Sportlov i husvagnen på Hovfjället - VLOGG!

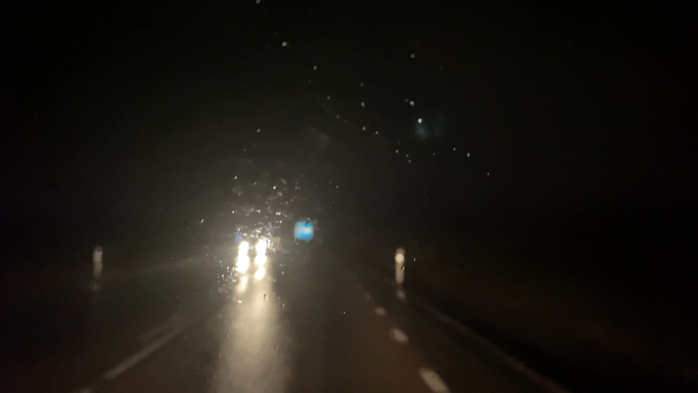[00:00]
by. Och som vi kan se så har vi ingen snö och det regnar.
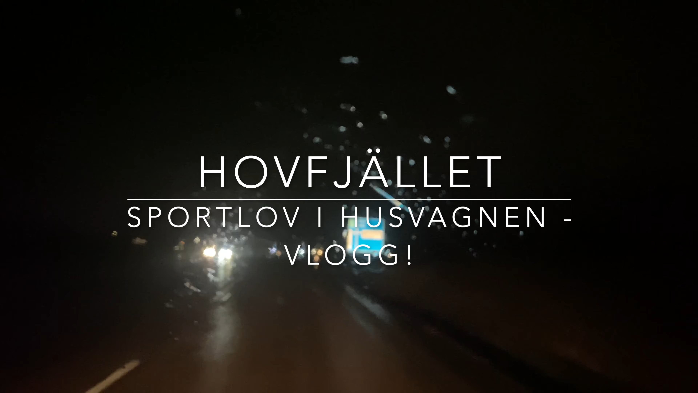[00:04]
Vi har, hur varmt är det ute? Det är kallt, varmt kallt. Det är 0 grader. 0 grader ute.
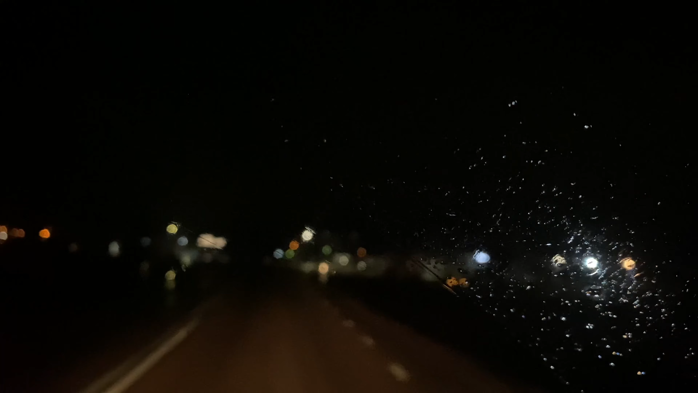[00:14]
Och det känns ju inte som att man är på väg till skidbacken direkt. Men vi får se, vi har 2 mil kvar till husvagnen. Uppdateringen kommer. Ja, då kör vi in på fjället.
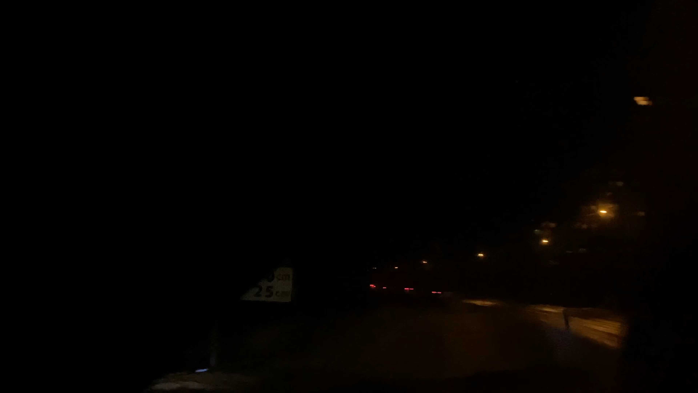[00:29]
Och då har vi snödjup i terrängen, 25 cm står det här nu då.
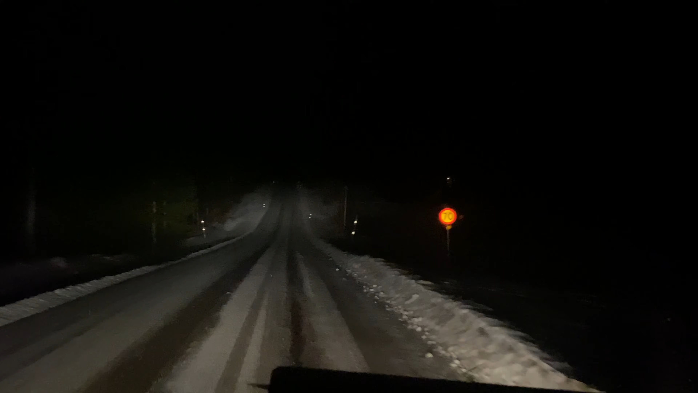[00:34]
Och då har vi fått lite mer snö här. Ska bara fixa min... Ja, nu har vi 11 minuter, 7 km backe uppför. Och nu börjar det ju komma lite snö här i terrängen. Dropparna har förvandlats till snöflingor. Så nu tar vi den magiska backen upp. Och ser, vi hör fortfarande att det slaskar runt bildäcken. Vi har fortfarande nollan på temperaturen.